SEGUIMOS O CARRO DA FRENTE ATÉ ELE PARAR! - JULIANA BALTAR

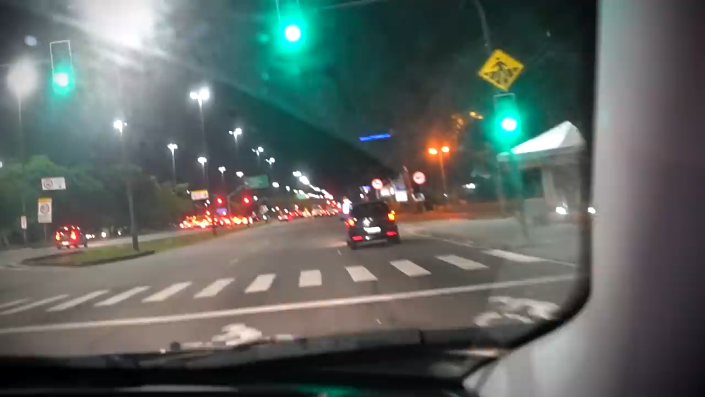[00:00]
Rafa, não vai virar nada, meu Deus, meu Deus. Gente, ele desligou a seta. Ele desligou a seta. Ele tá ficando doido. Ele quer me deixar doida. Tá dando muito pra ver que ele está seguindo.
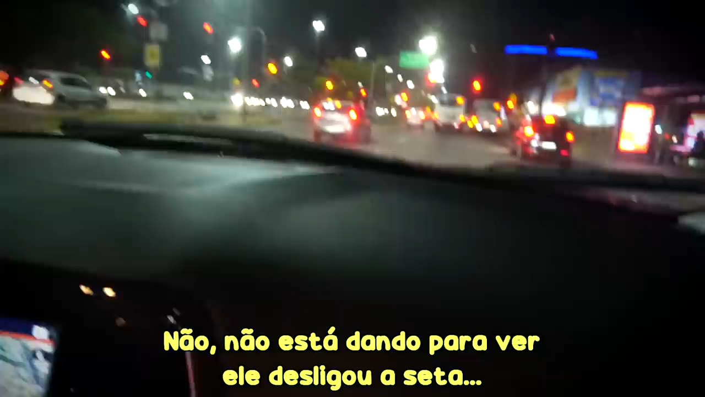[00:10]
Não, não manda pra ver. Ele desligou a seta. Ele desligou a seta no mesmo momento que ele, Rafa. Rafa! Meu Deus, o táxi!
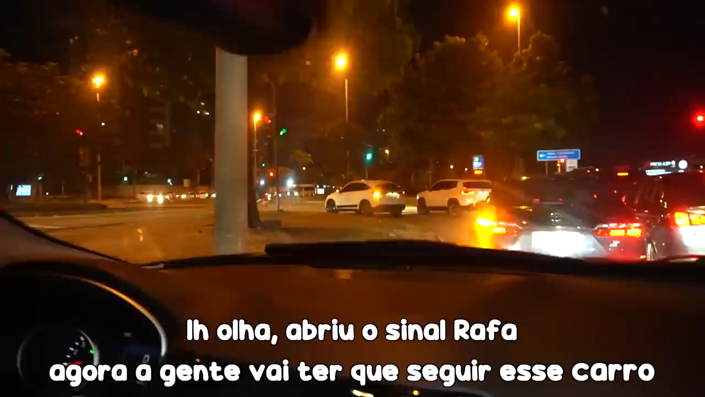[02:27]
E eu abri o sinal, Rafa. Agora a gente vai ter que seguir esse carro. Será que ele vai perceber? Ai, ai.
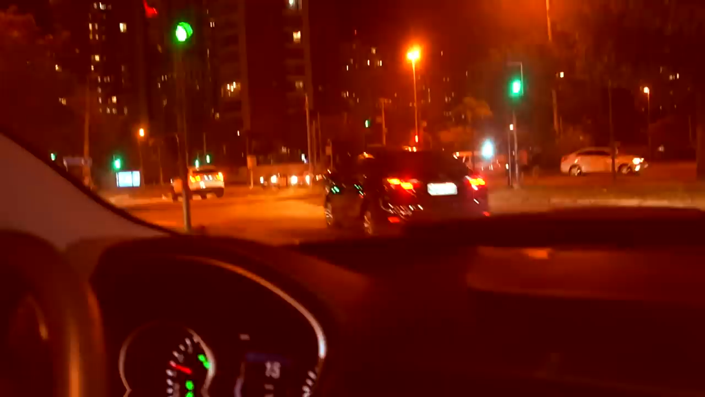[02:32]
Esse carro aqui. O bolso tá mexendo no celular. Quase bateu em mim. Quase, gente. Gente, o carro já tá lá embaixo, né? Rafa!
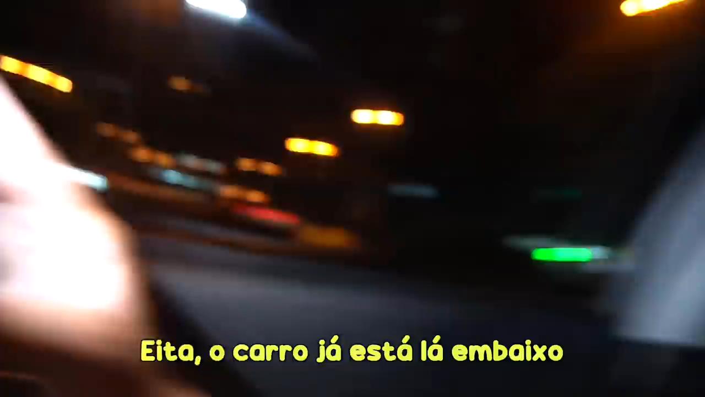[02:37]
Rafa! Gente, calma. Ih, a pessoa pode perder de vista. Tô vendo ainda. Mas ele tá correndo muito, Ju. Corre também, vai. Ju, não dá. Ai, Rafa. Eu acho que quando não der mais pra seguir, a gente vai pra outro carro, né? Por enquanto tá dando. É um reto, é um reto.
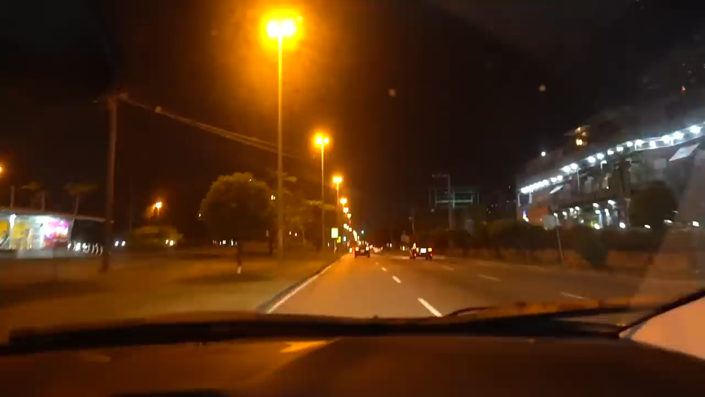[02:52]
Eu não tô diretamente atrás dele pra não parecer realmente que eu tô seguindo, entendeu? Pra pessoa não ficar ficando. Ele entrou ali em cima. Ah, você não entrou, galera. Perdi. Ele entrou no condomínio, gente. Não ia dar pra entrar no condomínio.
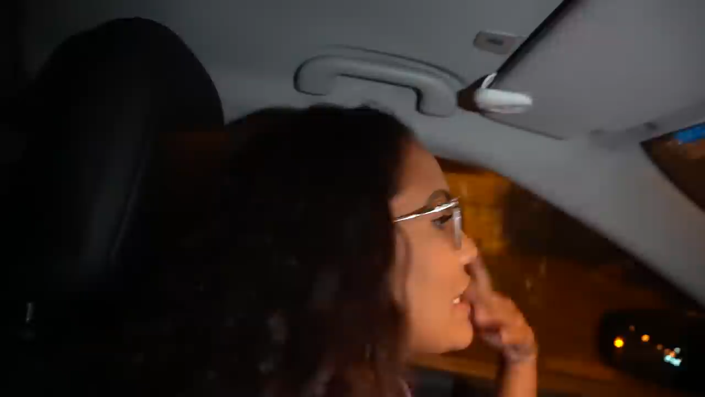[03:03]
Não ia dar pra entrar no condomínio. Então vamos seguir esse na frente. Vamos seguir o outro. Esse aqui, por sério. Meu Deus. Eu não só vou te seguir. Rafa. Moço, o sinal tá aberto, querido. Vai. Aquele ali.
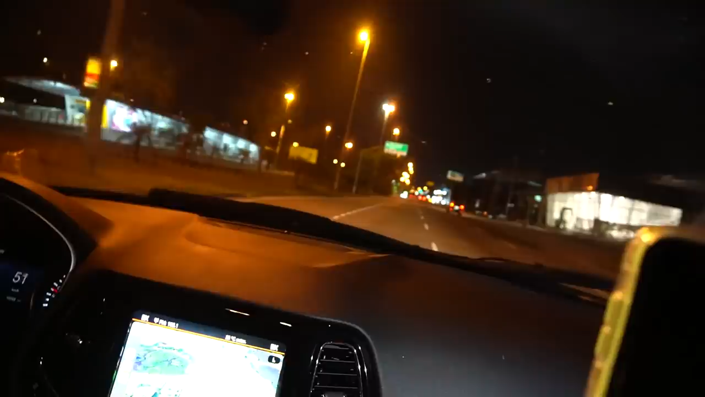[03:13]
Aquele ali é ele. Rafa, você tem que começar a ficar esperta, porque senão a gente não vai conseguir seguir ninguém. Tá bom, Ju. Com certeza eu vou ficar muito esperta. Calma, tá lá na frente, Rafa.
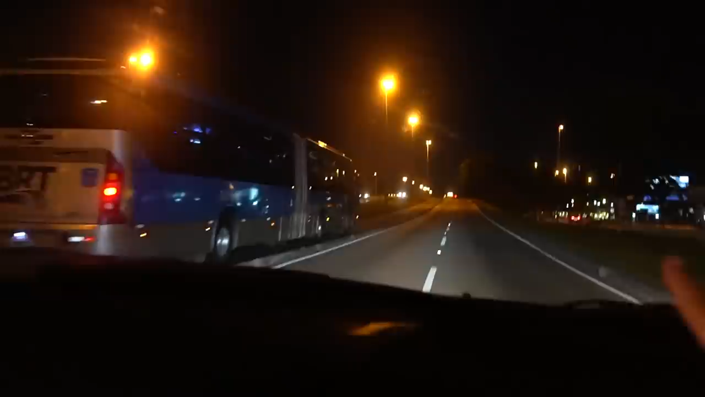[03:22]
Vai. Não dá nem pra ver na câmera. Ele tá lá em cima, vai. Vai, vai. Gente, eu tô tentando. Mas a gente já perdeu de vista mais calma. Eu lembro como é que era. Eu lembro como é que era. O pessoal anda muito rápido, galera.
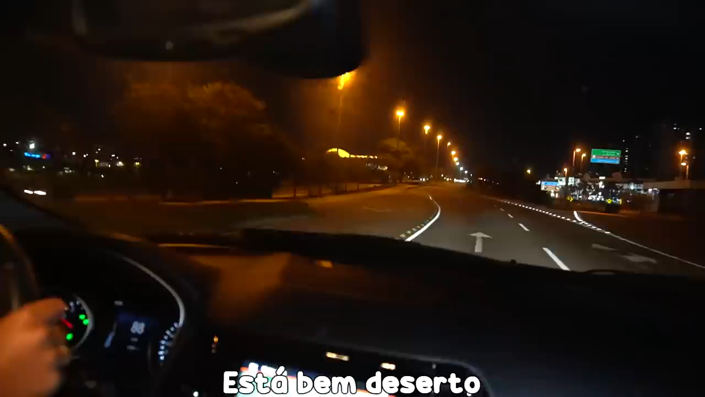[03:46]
Tá meio deserto aqui. Esse caminho que o carro tá fazendo, basicamente, é o caminho do shopping, né? E agora, como o shopping tá fechando mais cedo...
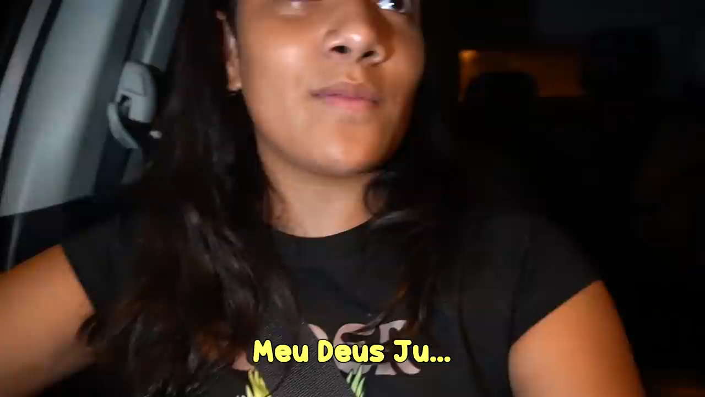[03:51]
Foi. Ah, caraca. Legal. Qual que é o carro agora? Eu acho que é aquele lá. Eu acho que é aquele que tá na esquerda. Tem certeza? Não tenho, mas eu vou negar. Gente, a gente continua atrás do carro. Não atrás. É o carro preto. É seguido ele. Gente. 007. A gente tá conseguindo seguir direitinho, né? Por enquanto ele não entrou em nenhum lugar que a gente não possa sentar tão bem.
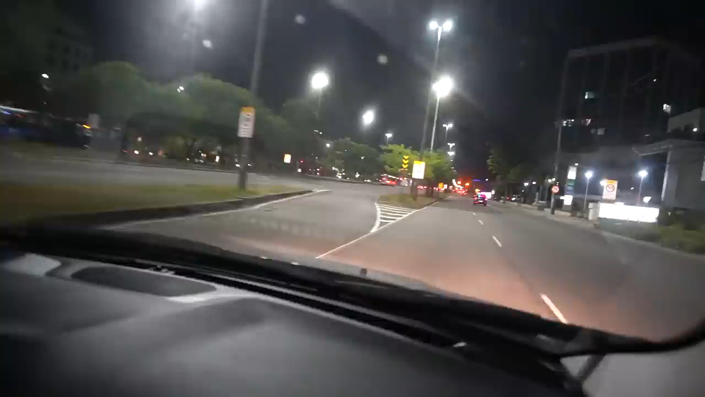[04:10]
Ele tá parando o sinal. Eu vou parar do lado dele. Vem ver quem tá deu. Eu não vou ler. É o moço.
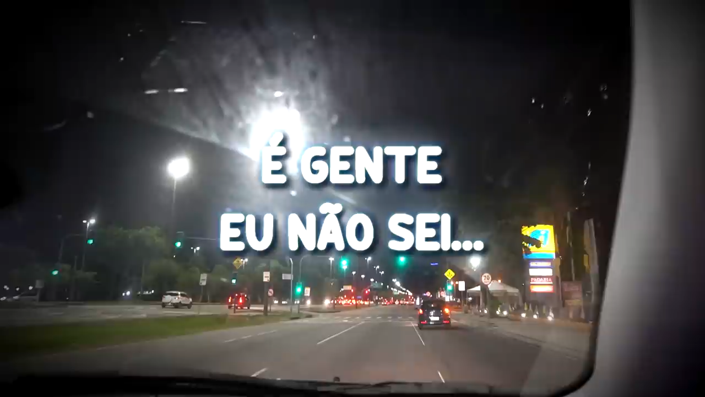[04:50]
É, gente, eu não sei. Ai. Ele vai virar, Rafa. Meu Deus, meu Deus. Gente, ele desligou a seta. Ele desligou a seta. Ele tá ficando doido. Ele quer me deixar doido. Tá dando muito pra ver que a gente tá seguindo.
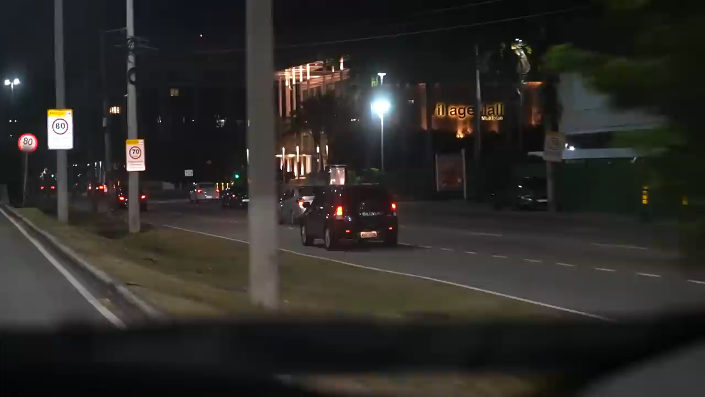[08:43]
Ó, a seta dele tá ligada pra esse lado e ele entrou no outro. Pois é. E aí, não teve como. Porque eu não imaginava que ele ia pra lá. Ó, a pessoa da seta ou a pessoa da floreada. Gente, a gente tá seguindo, ó.
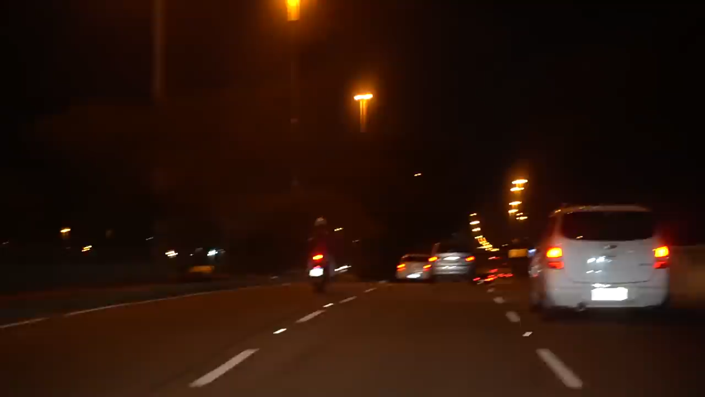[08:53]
Esse carro prato. Aquele ali, ó. Estamos seguindo ele, gente. Não sei pra onde ele vai. Nós vamos descobrir. Vamos descobrir juntas. Vamos embora.
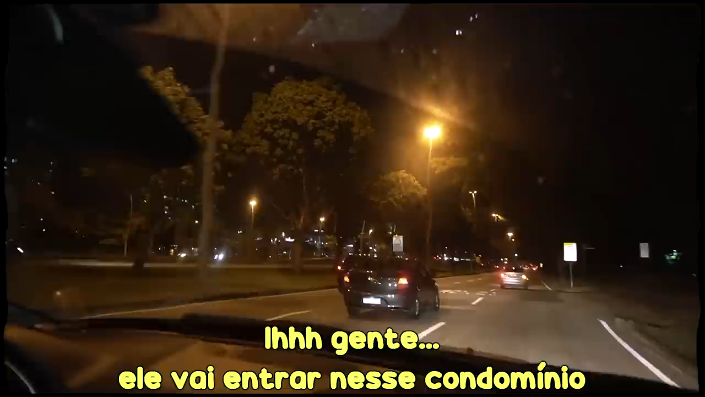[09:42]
Ih, gente. Deu certo. Ele vai entrar nesse condomínio.